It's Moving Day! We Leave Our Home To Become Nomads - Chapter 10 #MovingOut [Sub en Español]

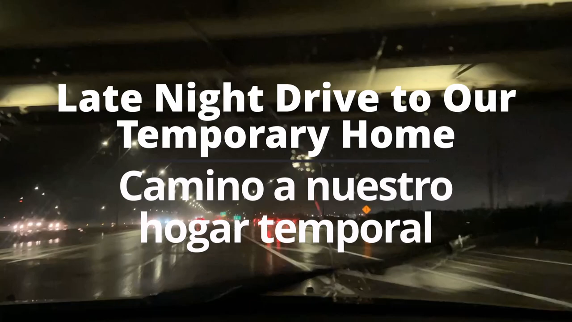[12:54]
So, winter has come. Just in time for our moving day.
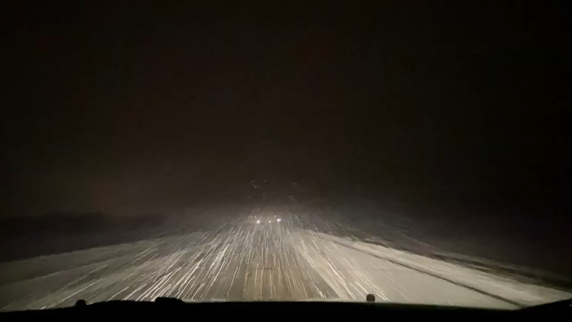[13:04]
Now we're driving to Moorhead and we're in a blizzard. And people forget how to drive when winter starts coming in. Always with the first snow, there's so many accidents the first day.